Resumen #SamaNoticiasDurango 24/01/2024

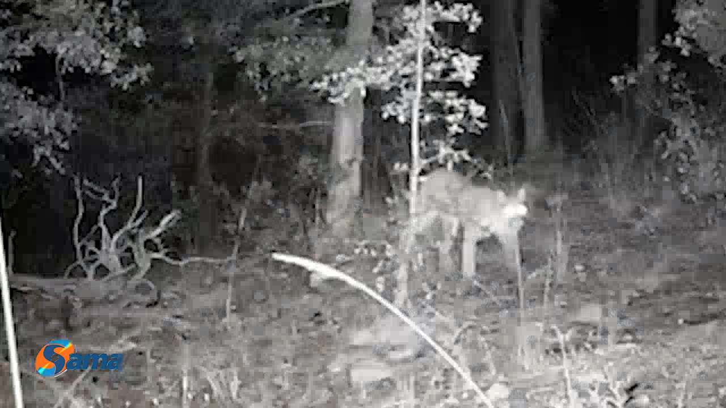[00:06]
Por primera vez un puma en el Parque Ecológico El Tequán, el segundo felino más grande de América.